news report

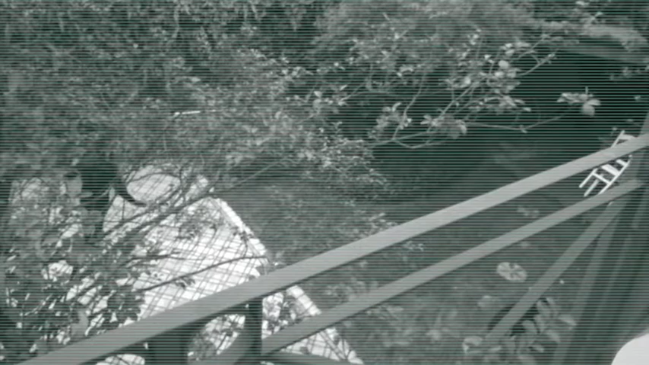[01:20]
Here we have some security footage of the murderer escaping the ride with a bloody knife.